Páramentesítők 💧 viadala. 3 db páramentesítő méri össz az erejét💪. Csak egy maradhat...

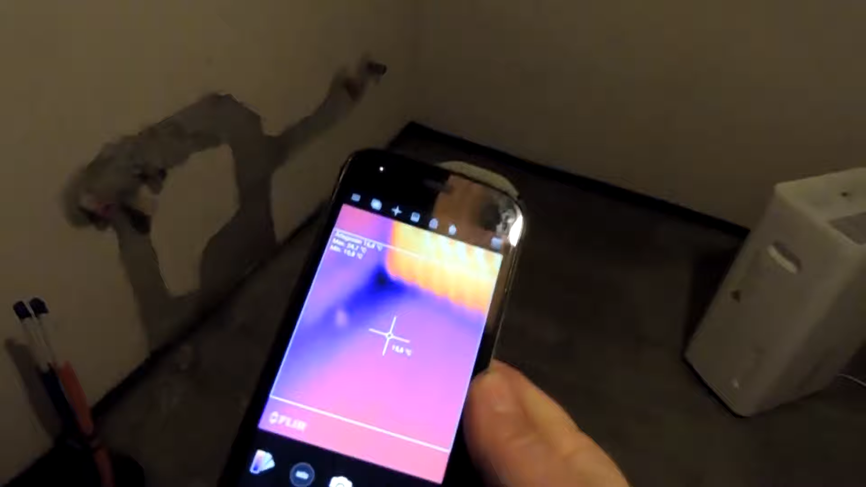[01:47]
Jól látszik, hogy itt az a sáv, ahol nincs beépítve fűtőszál, az mennyivel másabb értékeket mutat.
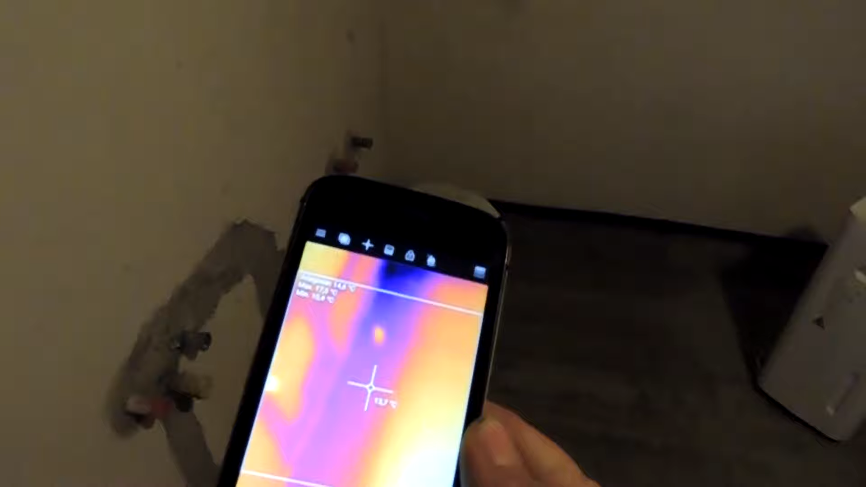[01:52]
13 és fél fok.
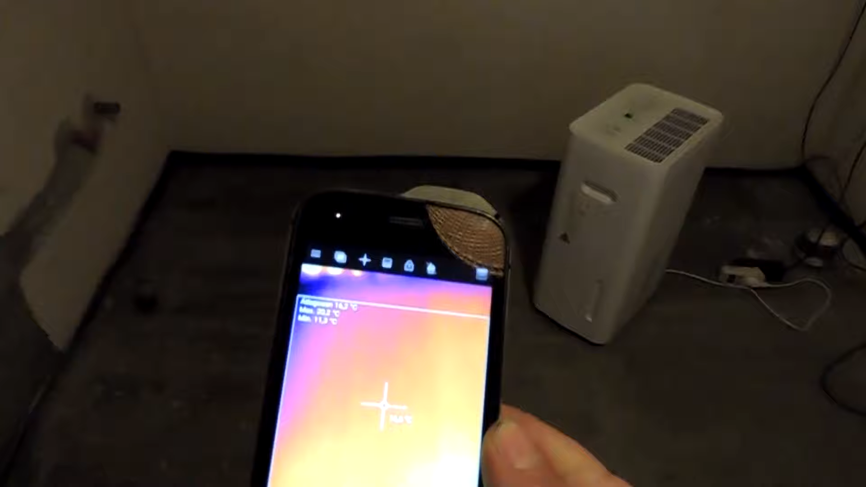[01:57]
Itt pedig 16-16,8 fok.
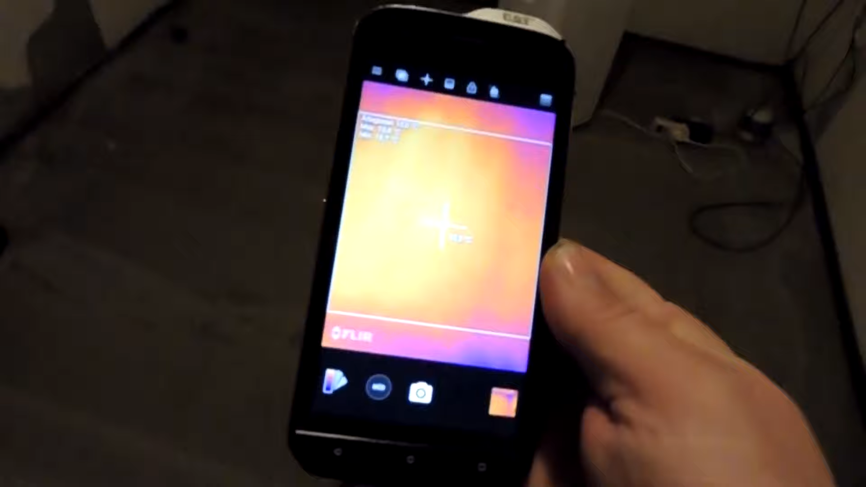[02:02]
Itt már van olyan helye, ahol 19 fokot is elértük. És itt megint lehet látni, hogy piszkosul, sokkal hidegebb itt ez a felület.
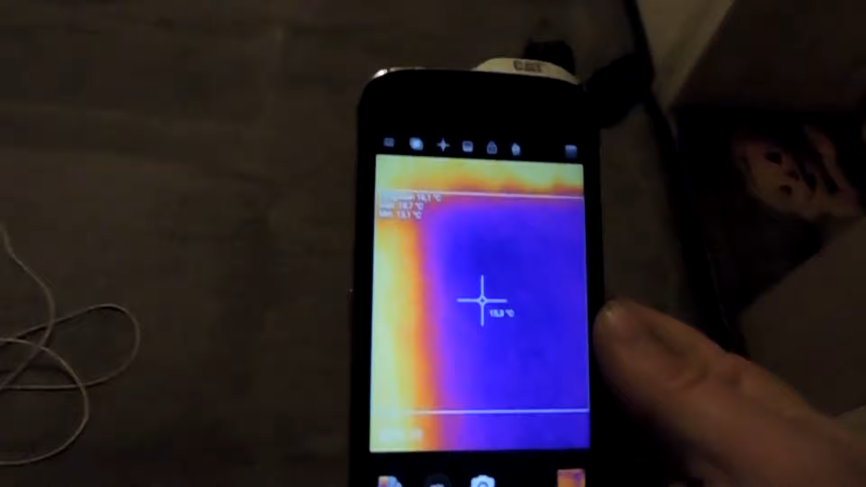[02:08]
Tehát egy 3-4 celsius foknyi hőméseket különbség már kialakult.
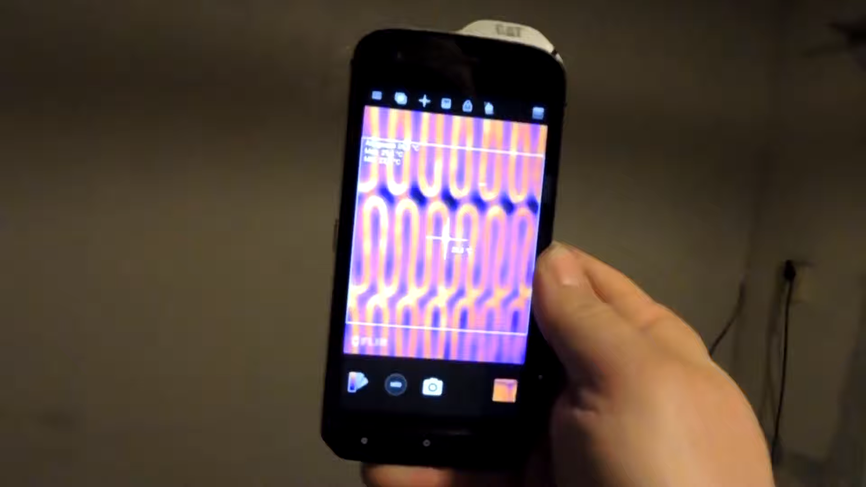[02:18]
És itt van gyönyörűen kirajzolódik a falfűtés is. Hát itt már van olyan helye, ahol 29 celsius fokra is fölmelegedett a fal.
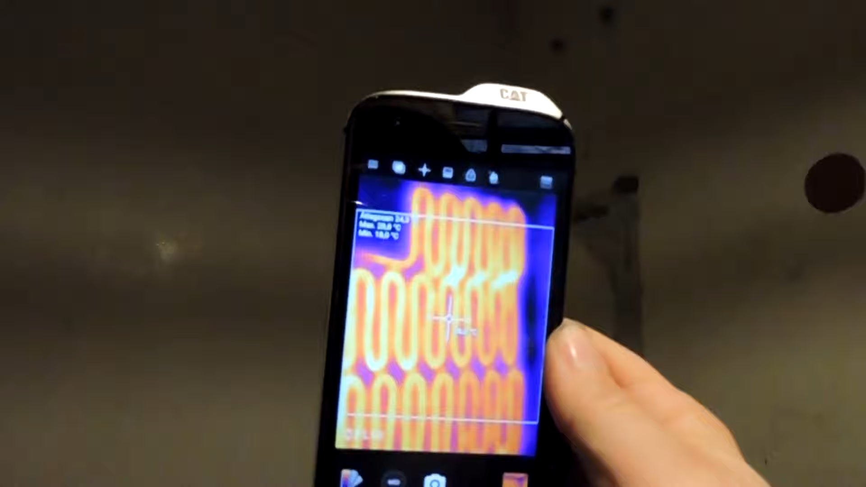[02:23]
Néhány perc elteltével kezdenek egymáshoz közelíteni a mért értékek.